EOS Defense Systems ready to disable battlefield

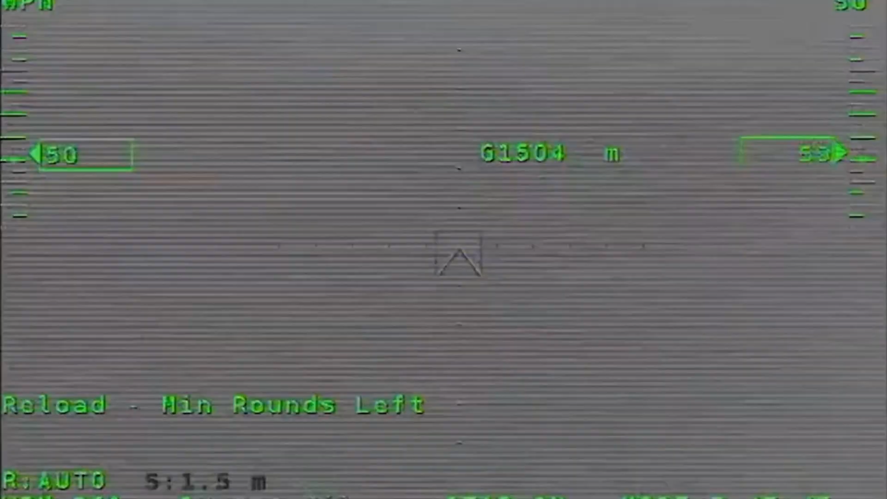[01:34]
You can't fly into things because as you come in,
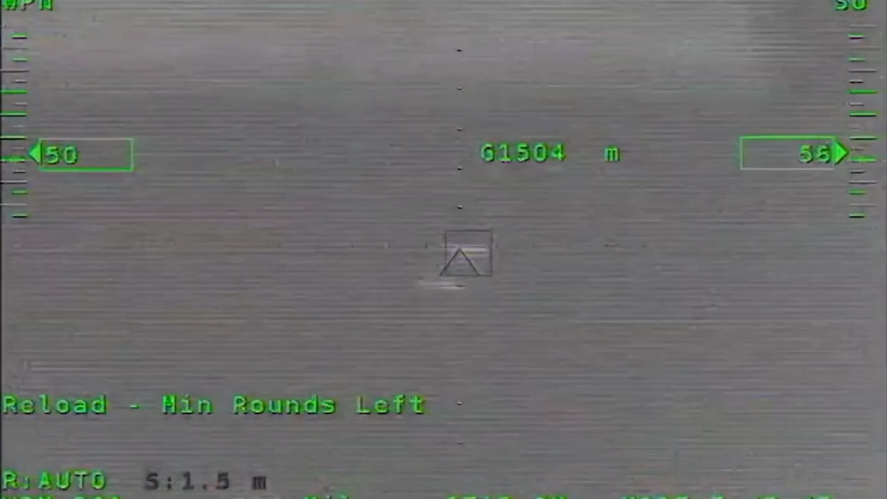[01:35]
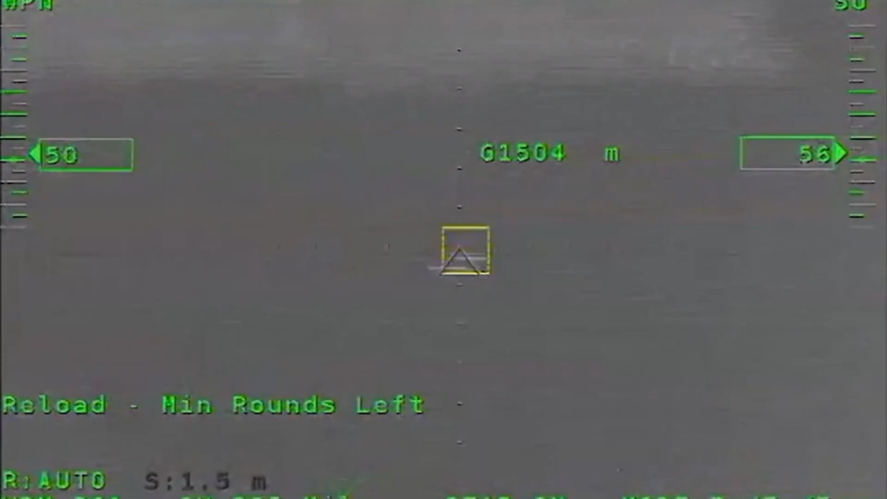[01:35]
you get a big white screen and there's nothing there.